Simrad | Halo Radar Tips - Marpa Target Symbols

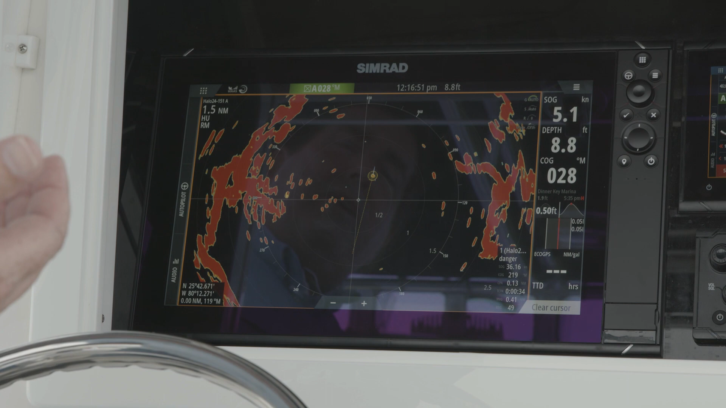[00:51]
us so that's our velocity track telling us through the motion of the vessel that it's something we need to pay attention to and what happens is as it starts going past us you'll notice that yellow circle will now just become a white open circle and that lets you know that that target is now safe and traveling away from us but you can also see that we've got our vessel history on so that dynamic trail behind the vessel will show you that vessel's movement and we can set that based on time or distance and now that vessel is now starting to pass us you'll notice that that icon will change
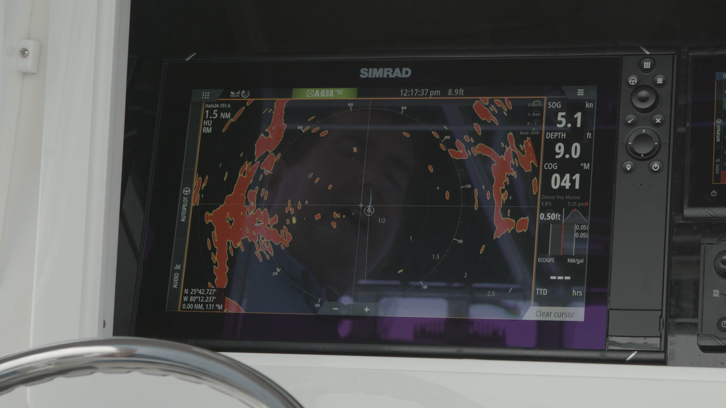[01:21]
and now that yellow is gone so you now know that is a safe target and with the history on we can definitely see that it is traveling away from us and now cutting around to come behind us and then at any time you want to find out more information about that vessel you simply
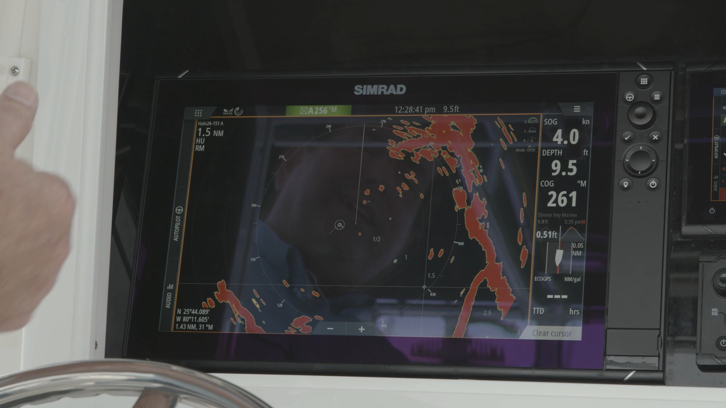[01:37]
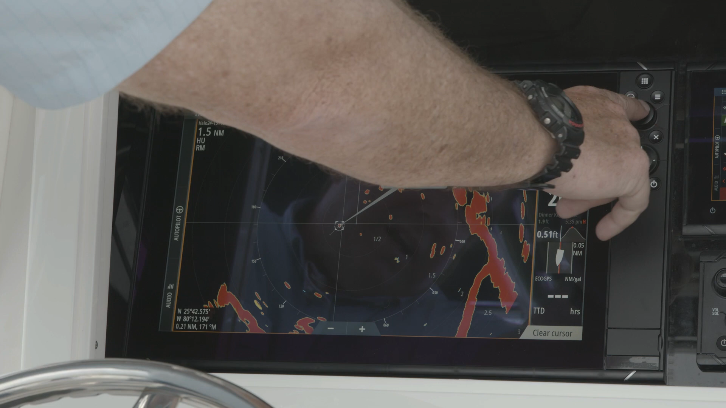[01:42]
get your cursor on it when the box comes up you can press the rotary knob or check box and now we can find out all the information on what that vessel is doing so as we can see our target
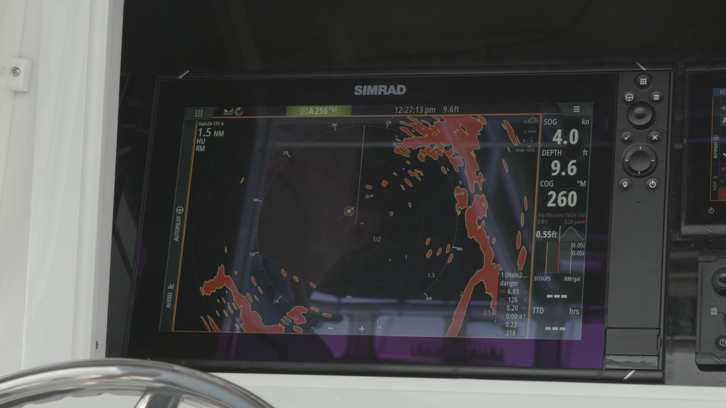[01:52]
is coming across our bow it's a dangerous target because it's still within proximity and what's going to happen is right now it's highlighted with a yellow haloed circle and as that
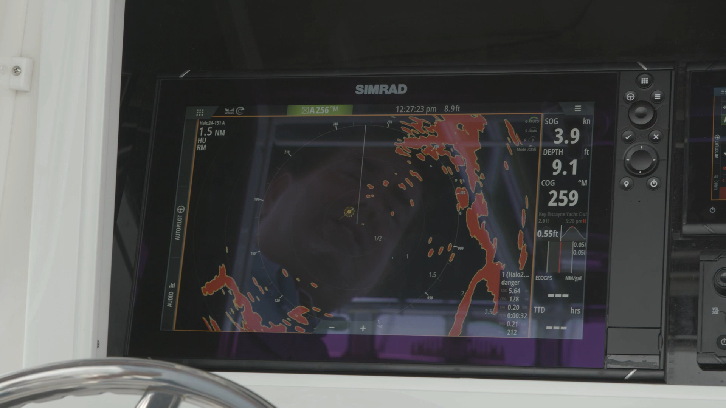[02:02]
target becomes clear and starts heading away from us you'll notice that will turn to an open white circle you'll see its trails behind the vessel you'll see its vector line in front but